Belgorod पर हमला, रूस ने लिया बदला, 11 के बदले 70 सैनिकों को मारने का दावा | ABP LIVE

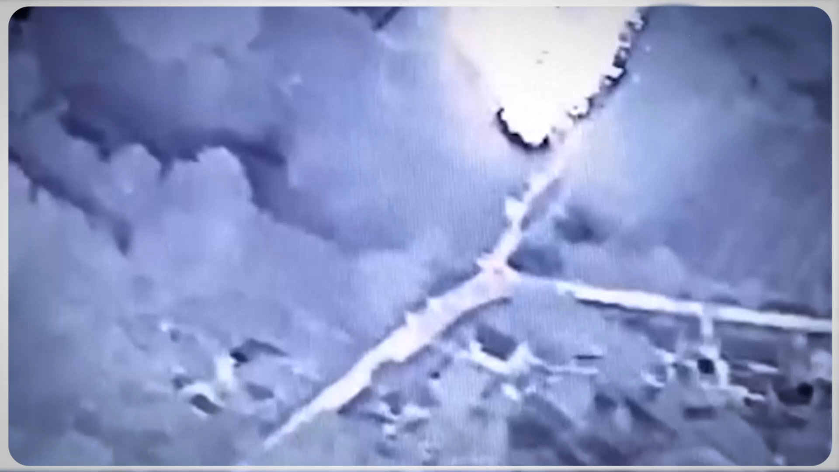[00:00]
یہ روس کے خارکیف سے محض اسی کلومیٹر دور روس کا بیل گورو شہر ہے ان تصویروں میں آپ دیکھ سکتے ہیں کہ روس کے لڑکوں ویمان، ٹوپ، راکٹ لانچرز اپنے
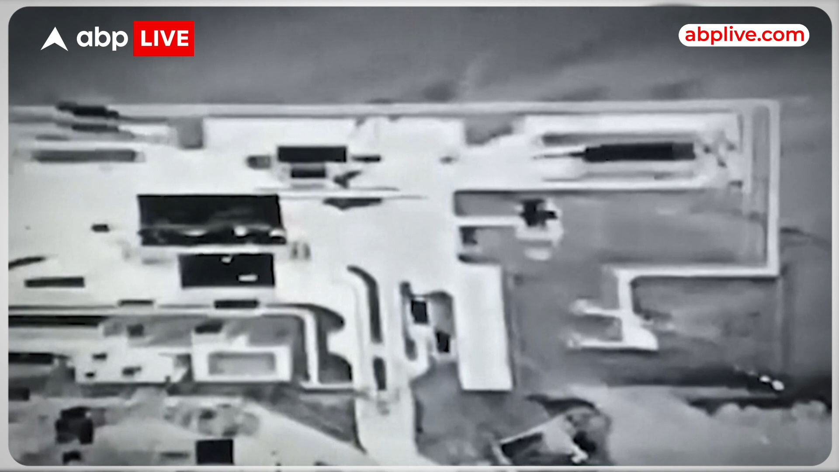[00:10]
ہی علاقے پر بھاری بمباری کر رہے ہیں روس کا دعویٰ ہے بیل گورو کے ان علاقوں پر یوکرین سمرتد ویدروہیوں نے حملے کی کوشش کی تھی لیکن اب انہیں ختم کر دیا گیا ہے روس نے
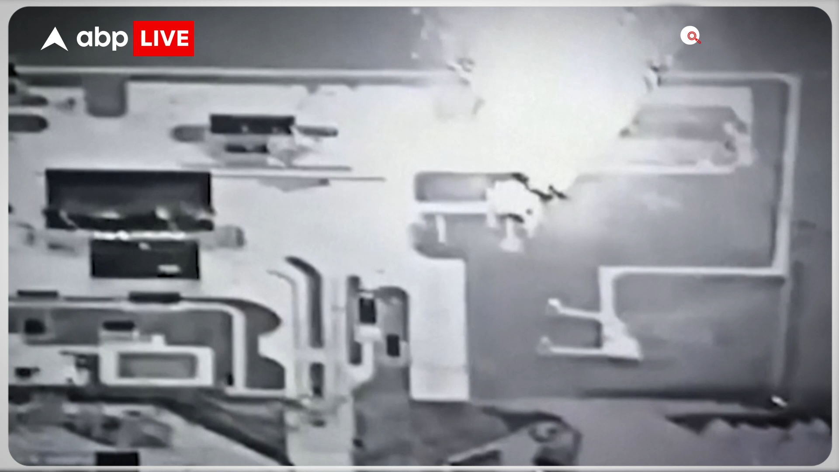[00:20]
یوکرین سمرتد تک ستر ویدروہیوں کو مار گرانے کا دعویٰ کیا ہے